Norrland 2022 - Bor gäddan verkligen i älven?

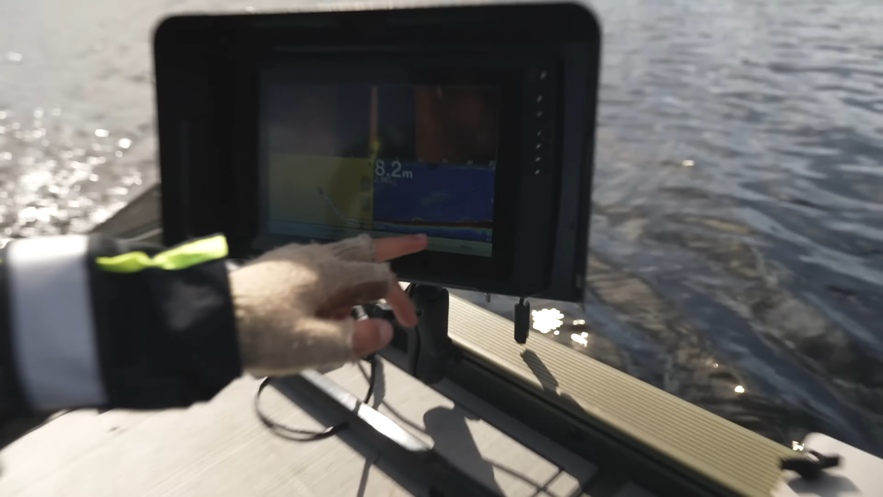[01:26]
Det kom lite betesvisning där ju.
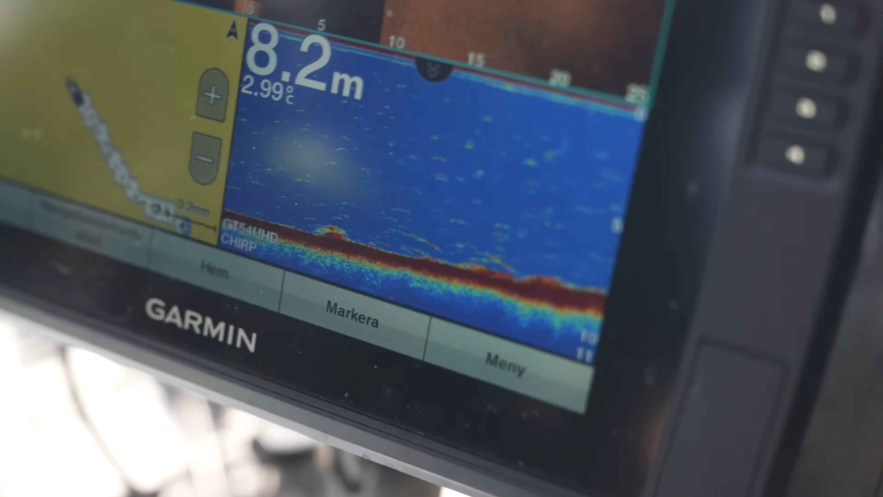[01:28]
On screen: depth 8.2 m, water 2.99°C
Ja, någonting är det. Ja. Vad är vi på för typ av ställe där? Ja, mitt i älven är vi. Det säger inte mig så himla mycket. Bara kör lite långsamt och tittar här åt sidan. Och så får vi se vad som kommer fram. Det är på väg till stället. Men det kan ju vara kul att se vad som händer på vägen.